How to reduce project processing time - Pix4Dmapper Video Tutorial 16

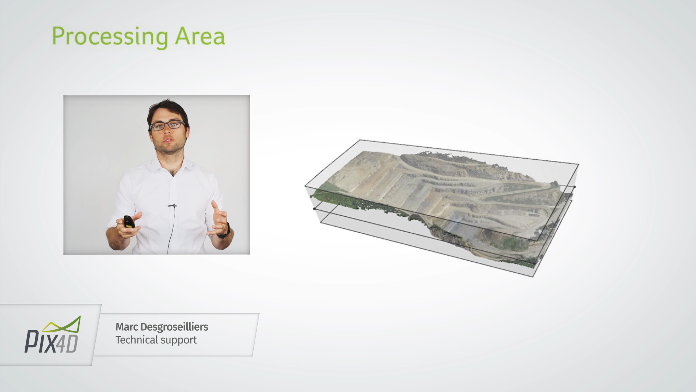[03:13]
You're just interested in the building. Then you can introduce the processing area after the first step of processing and then the software will only do the computations for what is inside the processing area. So, then you can save some time. Let's see how to do this in the software.
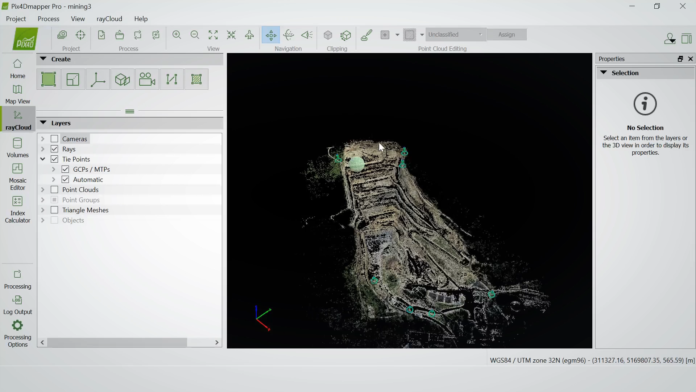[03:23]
As was just mentioned, this is how you're going to introduce a processing area in your project. So, first I will go here and click on new processing area
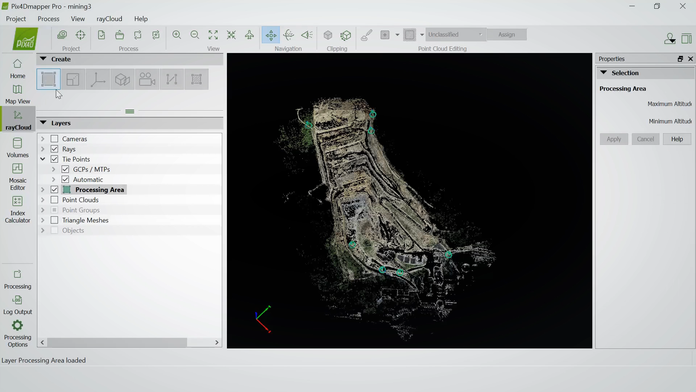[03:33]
and now I can delimitate the region which is of interest to me. To do this, I'm left clicking in the area,
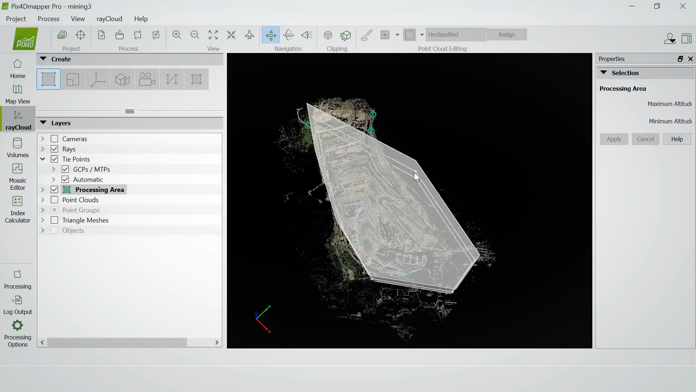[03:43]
left click and then once I'm done, I do a final right click to finish the region. And that's it. It's that easy.